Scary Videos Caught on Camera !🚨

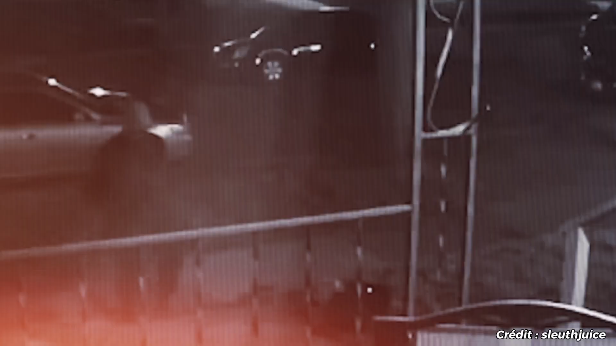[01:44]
In the security footage, he pauses on the sidewalk and looks around before making his way up your porch.
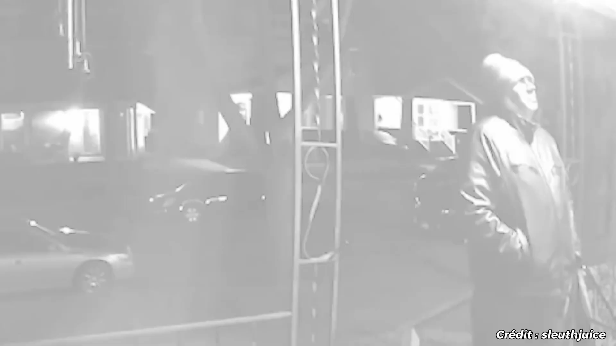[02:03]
Finally, he turns around to leave, leaving you wondering if he'll ever return.
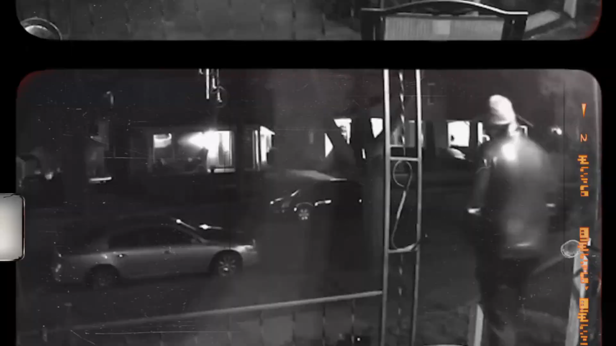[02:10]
Late one eerie night, a TikToker's doorbell camera captured an unsettling visitor.
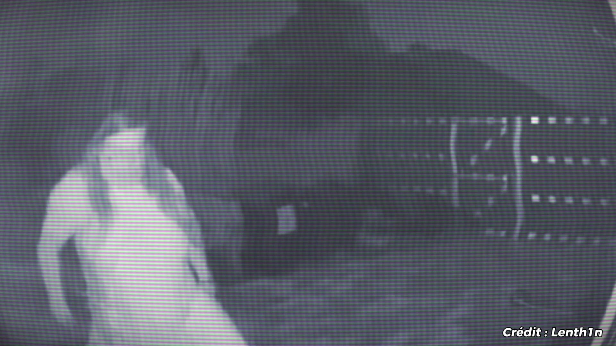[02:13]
The mysterious woman appeared to stand motionless.
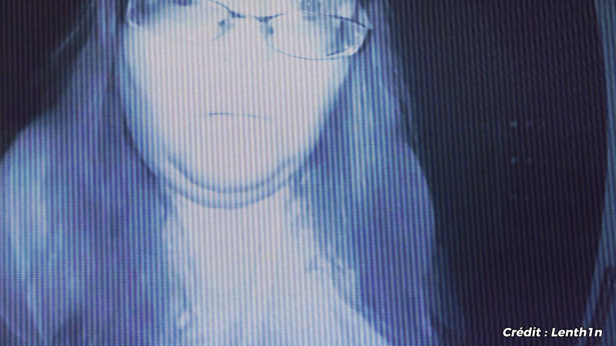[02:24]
Audibly gasping for air before vanishing into the shadows, clutching an enigmatic bag.
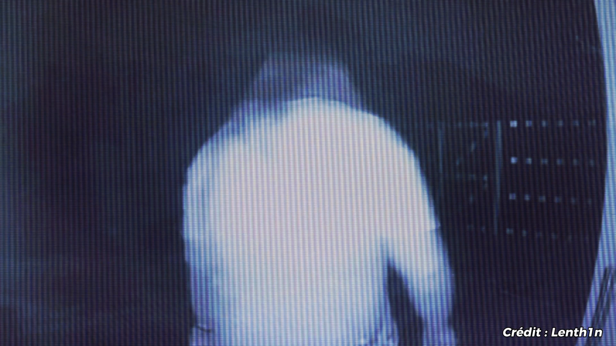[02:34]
The worst part? She didn't even bother ringing the bell.